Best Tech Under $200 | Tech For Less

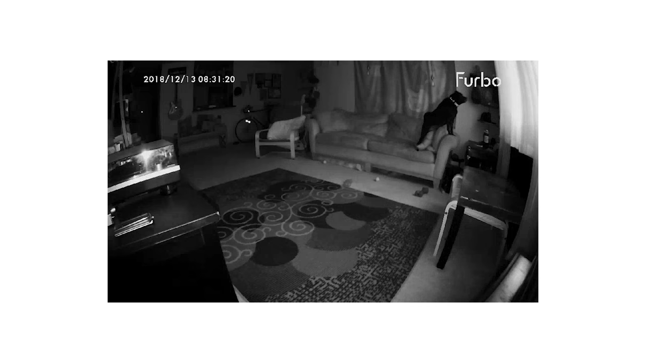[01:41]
favorite thing about this camera is that at the end of each day it will compile a minute-long compilation of the most notable events from that day and play it alongside a really happy little diddy that is both very cute and very shareable.